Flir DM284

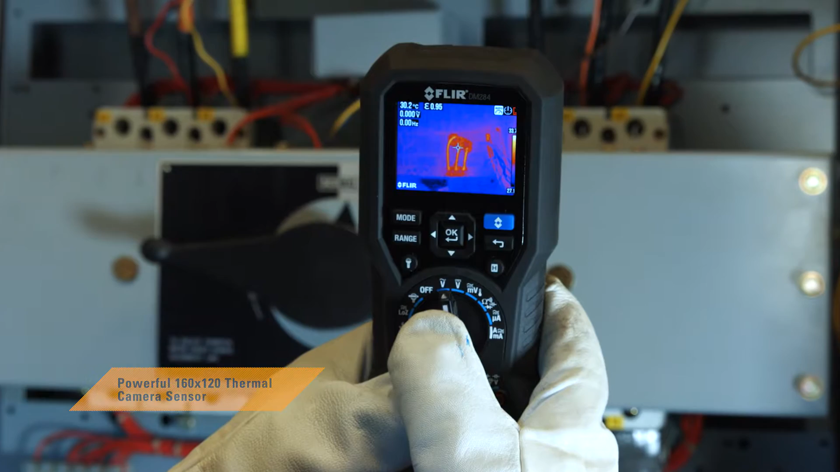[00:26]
You'll pinpoint hotspots more efficiently and safely,
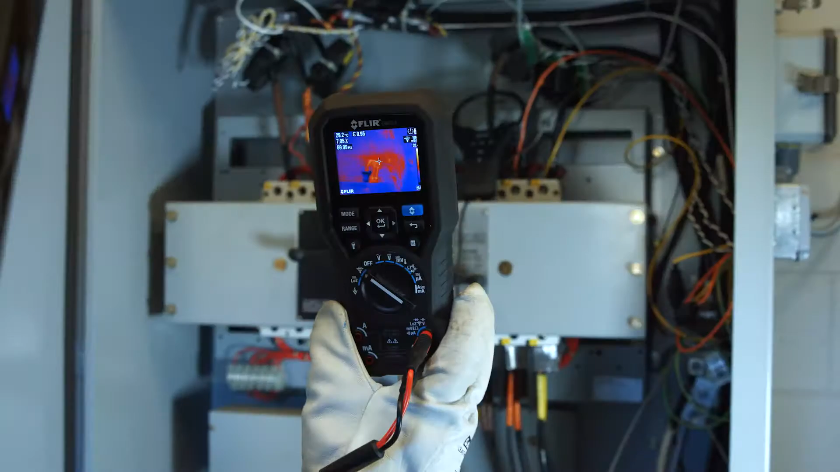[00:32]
speed up troubleshooting, and find problems you might have missed without IGM.